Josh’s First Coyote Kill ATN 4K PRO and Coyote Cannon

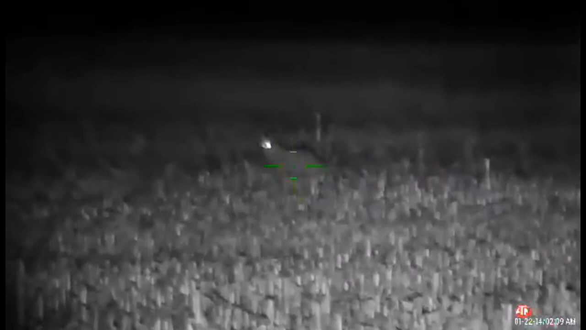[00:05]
cuts her zoom all the way. All right, go for it. It's shooter. Busted.